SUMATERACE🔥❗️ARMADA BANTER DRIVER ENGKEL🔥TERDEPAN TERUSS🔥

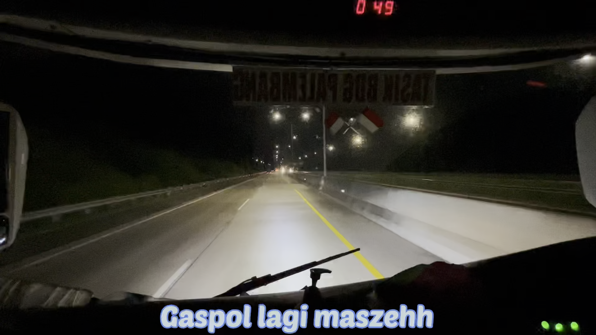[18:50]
gini nih, Trans Sumatera tuh banyak perbaikan yang nggak beres-beres. Ini dari pertama kali aku kesini juga belum beres-beres tuh.
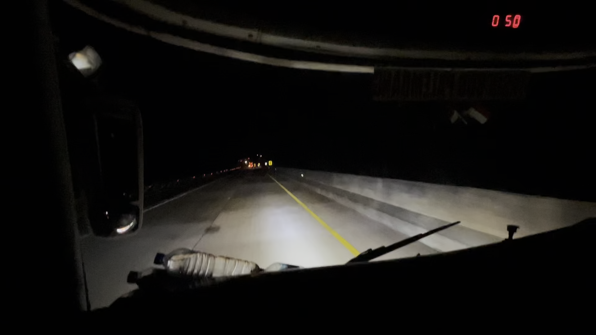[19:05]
Makanya itulah kekurangannya. Nah ini kan ada lagi kan jalan yang rusak. Nah ini tuh dari awal pertama kali kesini tuh masih tetap kayak gini, jadi sama kayak nggak dikerjain, tapi ya nggak tahu lah.
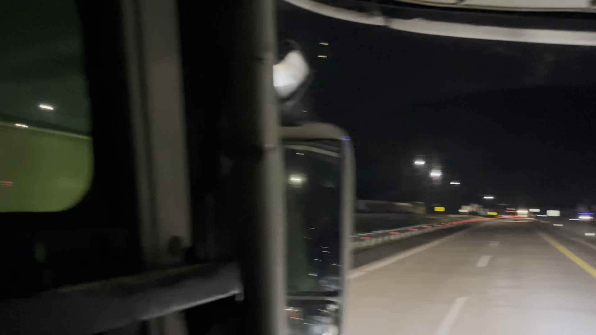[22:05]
Dari sana ke sini juga ada rest area ya. Cuman belum banyak makanan dan pasti makanannya mahal-mahal. Sekarang posisi kita memimpin ya, paling depan. Wah, mantap. BSI paling terdepan.
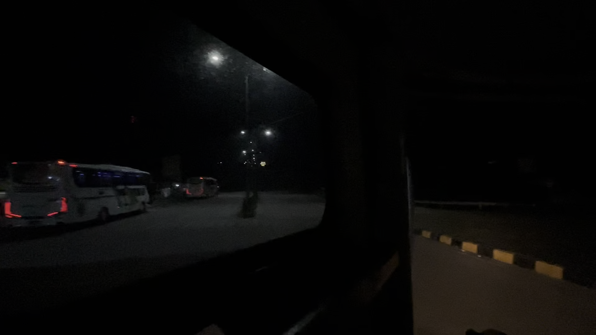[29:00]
Di depan sana sudah ada POBSI Sari Harum JB1 Mercy 1626 yang dinaikin Fajar. Dadah duluan.
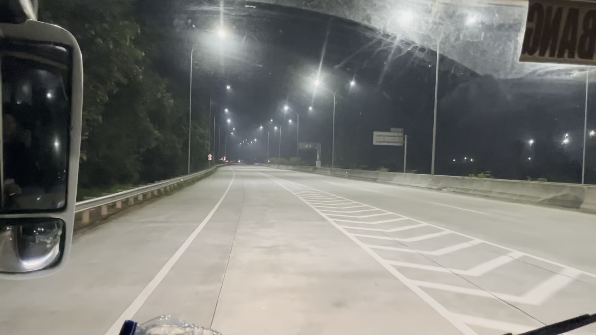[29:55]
Sumatera kembali, seperti biasa kosong, sepi. Thank you.